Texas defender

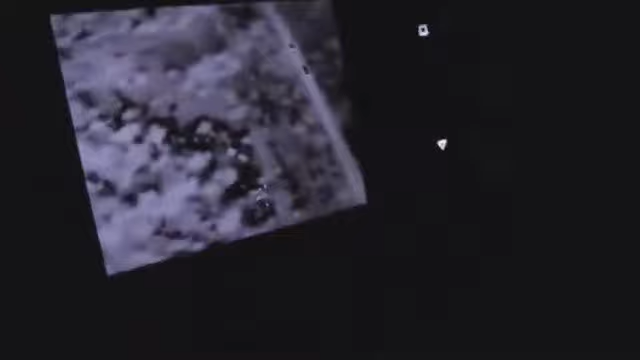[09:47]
Oh, he's going to push right out to the road.